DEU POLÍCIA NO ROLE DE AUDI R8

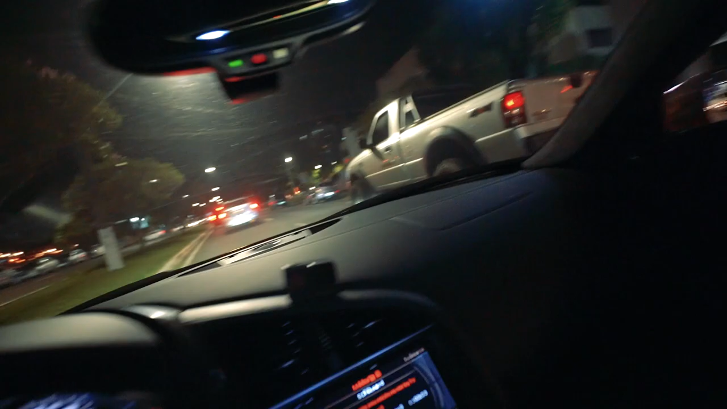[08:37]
Eita, pega. Aqui parou tudo, hein, mano.
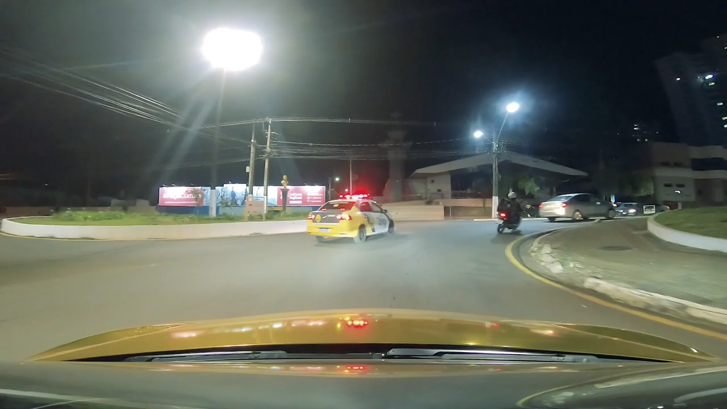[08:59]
Aí, rapaziada, já brotou uma viatura na cena, hein, mano. Viatura em cena aí, rapaziada.